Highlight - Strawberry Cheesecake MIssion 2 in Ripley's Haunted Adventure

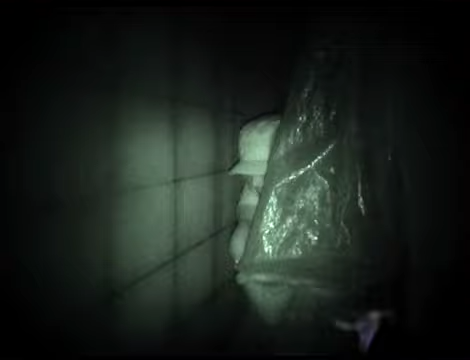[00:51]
อันคู่ก็มาสู่ด้านในแล้วครับ
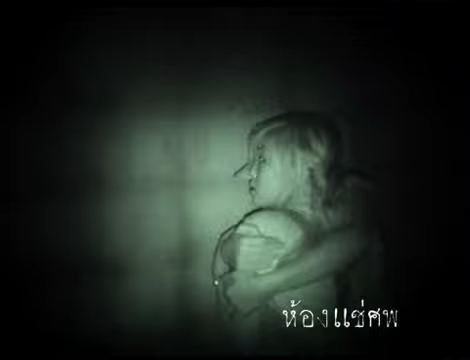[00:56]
สึกป่านจะไม่มองเลยครับ ป่าน ดูทางหน่อยนะครับ
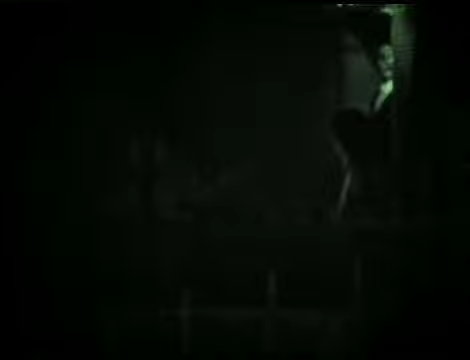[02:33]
มีผีออกมา ยืนคุณแกให้ครับโอ้ย สาวๆ ตกใจครับหาลูกเจ้าคุณแกเสียผีสะนาว
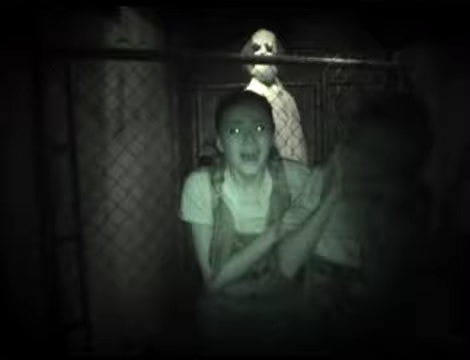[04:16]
โอ้โห ยังอ่ะ ไม่เห็นเลย